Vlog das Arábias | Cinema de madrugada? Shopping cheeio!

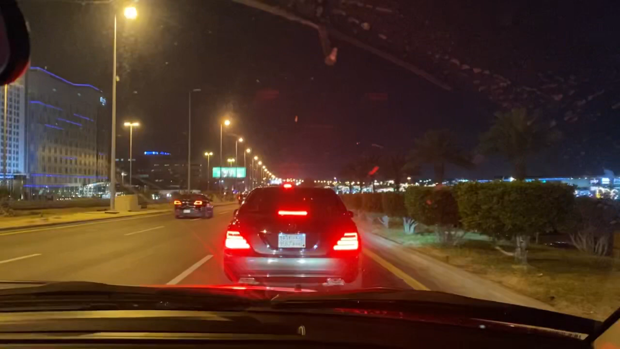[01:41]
Chegamos no shopping e a fila para o estacionamento está aqui na rua, está lotadinho, e já são quase meia-noite, dez para meia-noite, esse é o shopping que a gente vai.